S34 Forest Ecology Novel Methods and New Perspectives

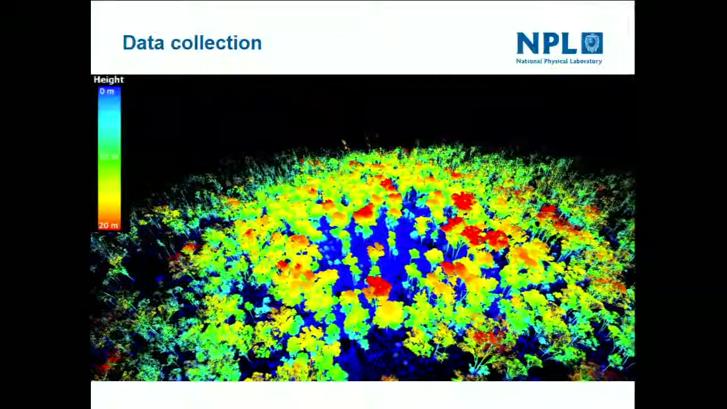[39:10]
It took about 1.5, 2 hours for two people in that kind of environment. The number of people you need in the tropics is not more, but it will obviously increase time significantly. You saw some trees disappear, so that when we switched from the pre-scan to the post-scan, so these trees have been harvested.
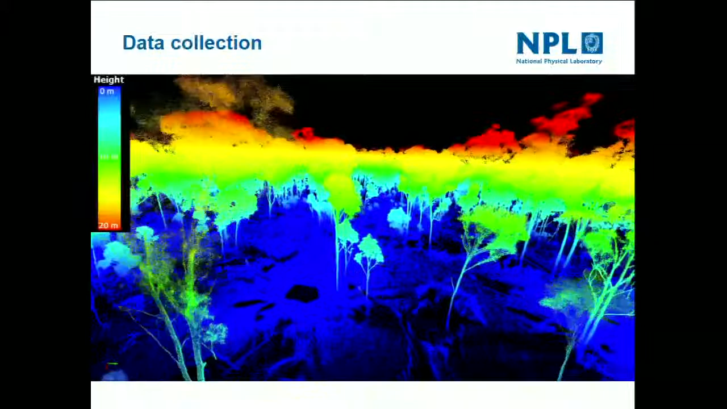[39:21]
And that's kind of the quality data that we're kind of working with. So you have a full representation of the 3D structure of the tree.
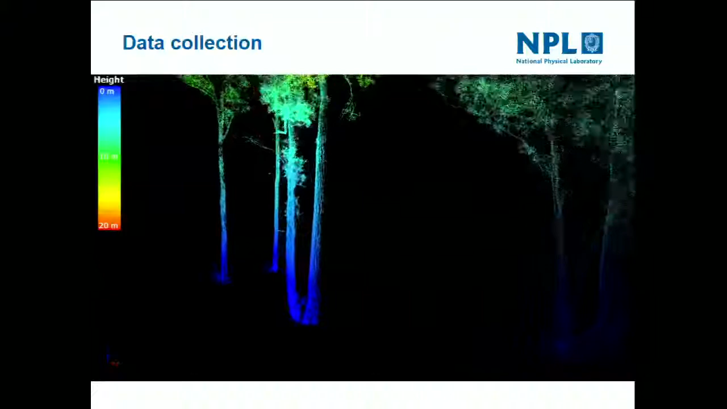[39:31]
So if we look at the results, so first I just want to show the results of the allometric equations that we use.
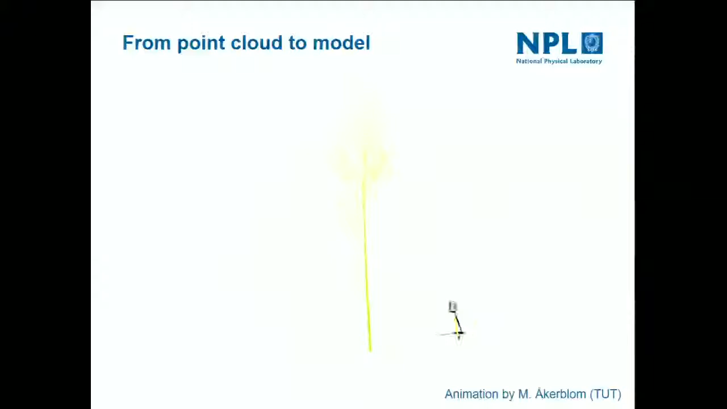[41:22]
So that's why we have different scan locations to actually get like, to reduce occlusion and build up
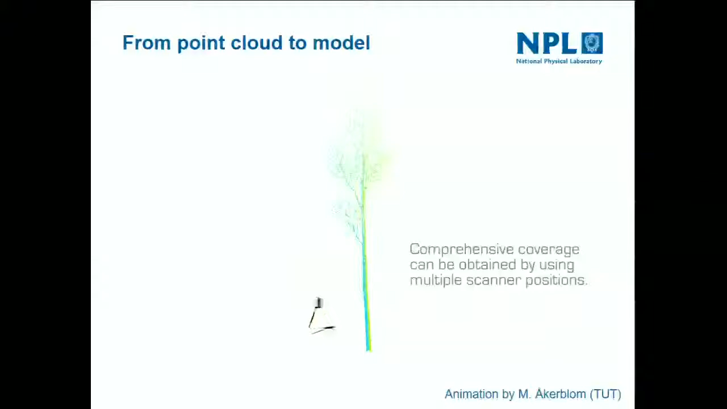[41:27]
a nice 3D point cloud of the forest.
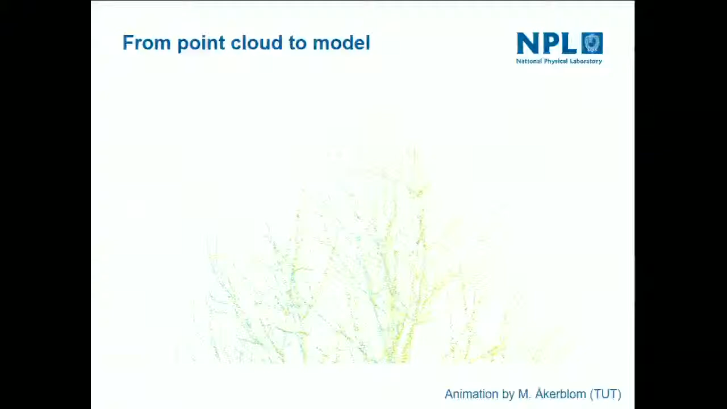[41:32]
It's here a bit simplified with just a single tree, but it would be the same. So you have millions of points on one tree.
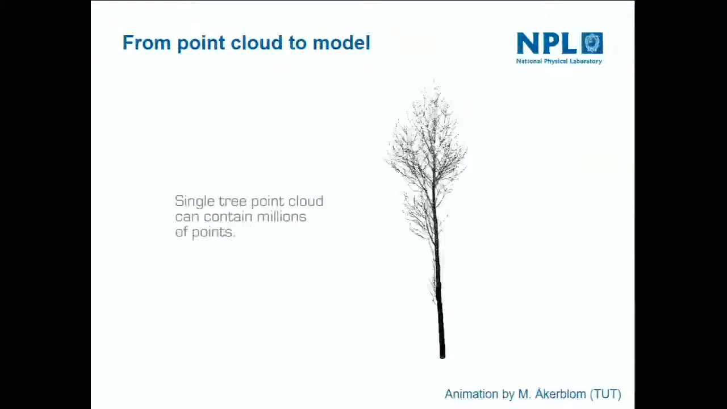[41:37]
And then we need to convert it from these points to a quantitative model.
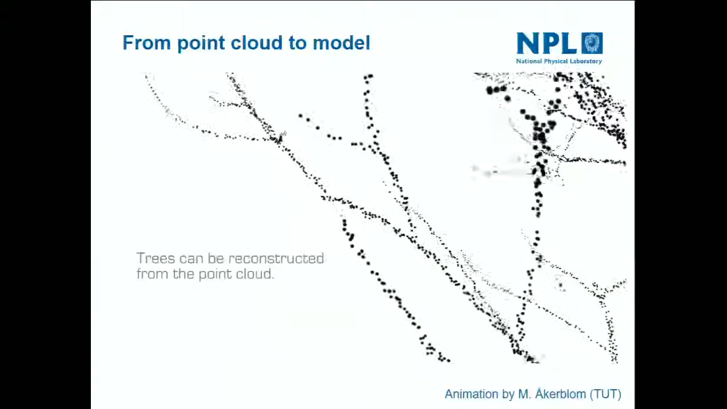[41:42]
So we've been using cylinders, very small cylinders, to build the tree.